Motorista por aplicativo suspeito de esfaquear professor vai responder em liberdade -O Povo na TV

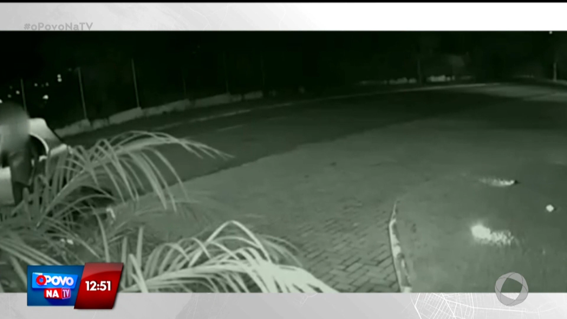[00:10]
Mas a polícia segue com as investigações. Deixa eu trazer essa reportagem lá de Campina Grande, o professor que foi esfaqueado, voltando para casa e um carro de aplicativo. Vai!
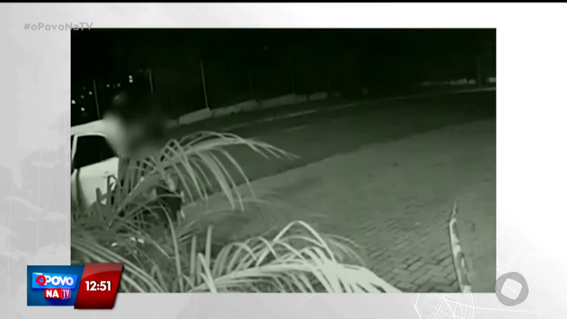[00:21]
Um vídeo de 57 segundos que circula nas redes sociais desde o sábado mostra dois homens que descem cambaleantes de um carro. Eles chegam ao prédio onde moram em Bodocongó e voltavam de uma festa no carro de um motorista preparativo.
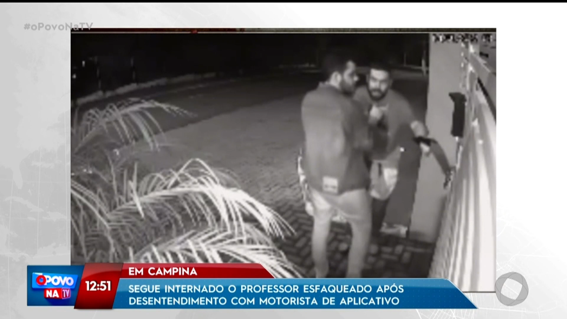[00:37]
Uma dessas pessoas é o professor da Universidade Estadual da Paraíba, John Lennon Silva Cunha, de 30 anos de idade.